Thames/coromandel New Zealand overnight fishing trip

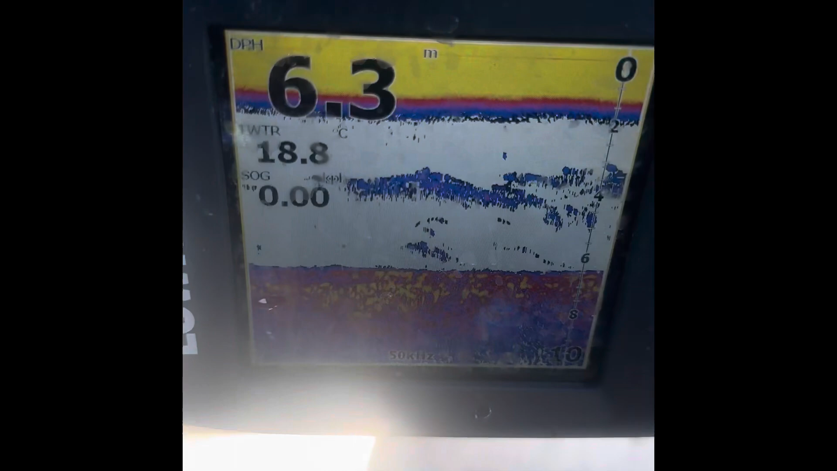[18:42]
On screen: depth 6.3 m, water 18.8°C
It's pretty warm, 18.8 degrees. Try to give them a bit of live action, eh?